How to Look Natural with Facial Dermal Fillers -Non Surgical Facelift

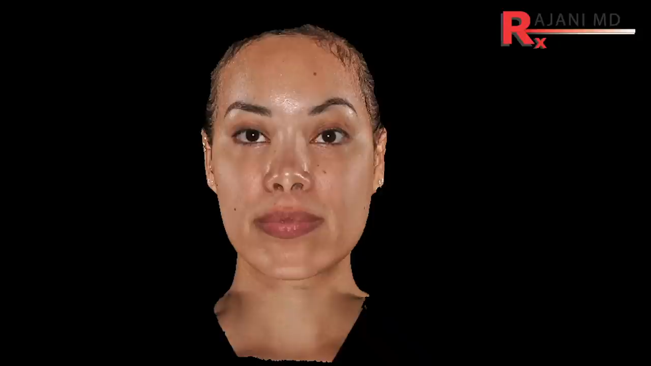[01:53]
you can't see unless you look sideways unless someone does a 3d image and shows you or unless your injector takes five views and looks at it so
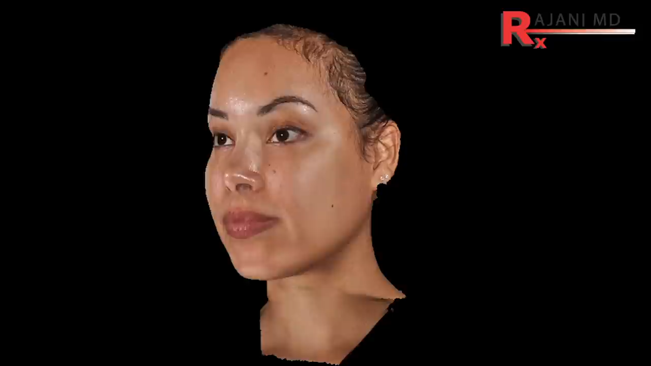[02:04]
you can't sit back and enjoy the look of it however what